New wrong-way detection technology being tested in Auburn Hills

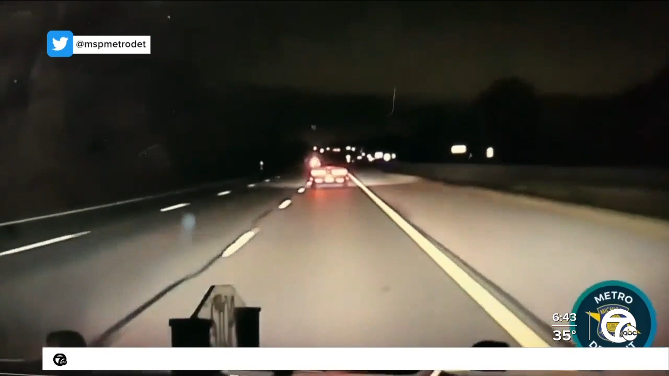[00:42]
Luckily, MSP was able to stop that driver before a crash happened. And now there's a local auto parts supplier in Auburn Hills looking to help stop wrongway drivers through the use of new technology.